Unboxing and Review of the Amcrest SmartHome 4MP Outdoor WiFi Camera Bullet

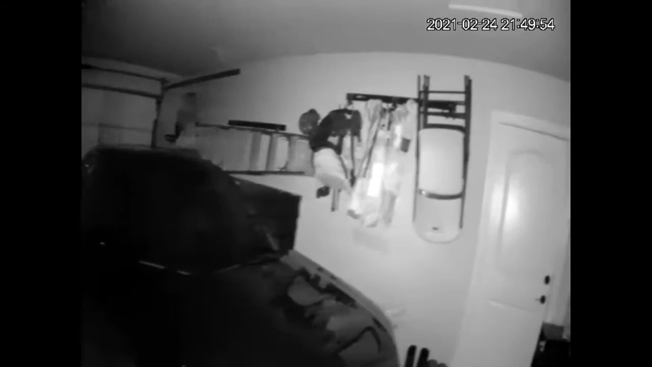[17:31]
up here in my garage and it doesn't look as great this this night vision is amazing the reason why I brought it to my garage is because this is a darkest
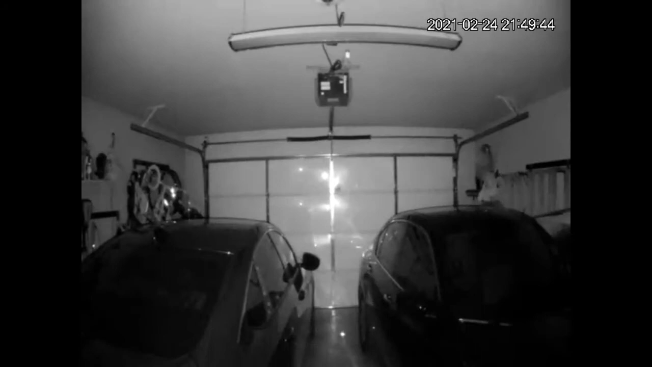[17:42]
part of the house I tried it I tried taking a night vision shot outside but the neighbors have lights all over the place and it doesn't look as great but this one is an excellent excellent spot for a night vision test so as you can see the image I mean it's just amazing it is great everything looks amazing very detailed very crisp very sharp image and